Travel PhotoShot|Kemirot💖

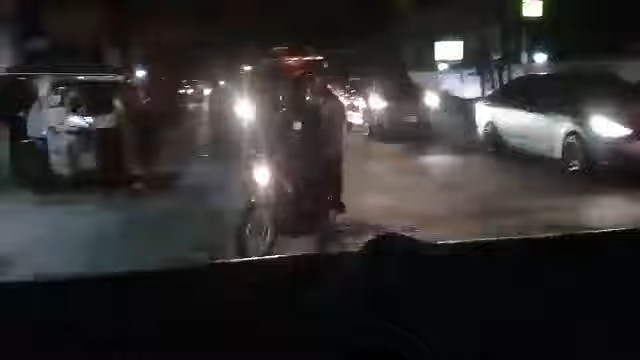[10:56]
Guys, may na-disgrasya doon, no? Tapos pauwi na kami. Hala, oh my god.